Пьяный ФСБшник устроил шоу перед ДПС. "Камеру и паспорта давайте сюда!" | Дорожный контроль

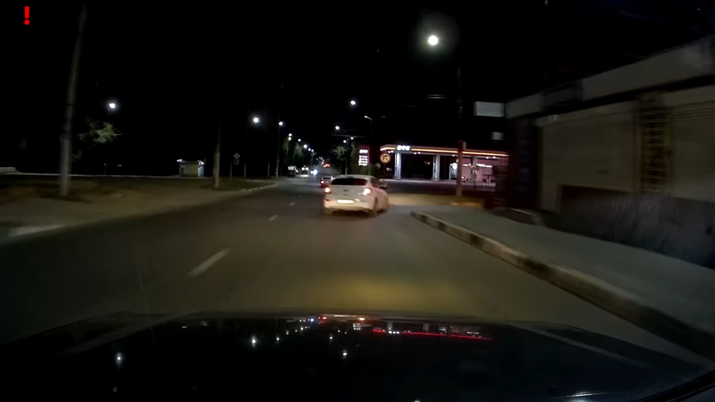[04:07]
Сейчас проезжаем, где знак 40 по Харзунова. После птички, где школа. Он готовый.
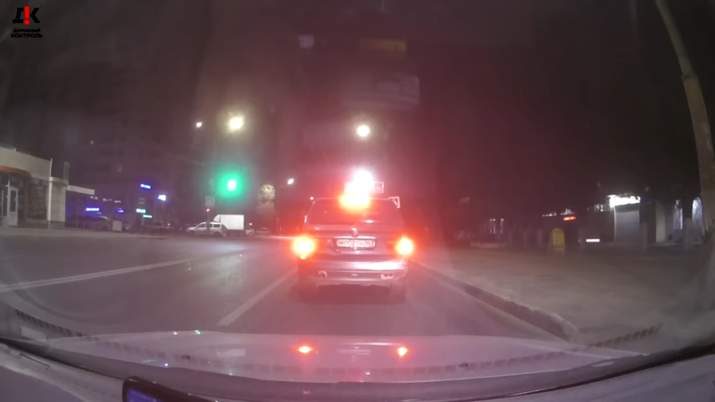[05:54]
48-го. Он еле едет вообще. Отлично, сейчас значит настигнет. Он в машине сидит, движение есть. Фиксирую его.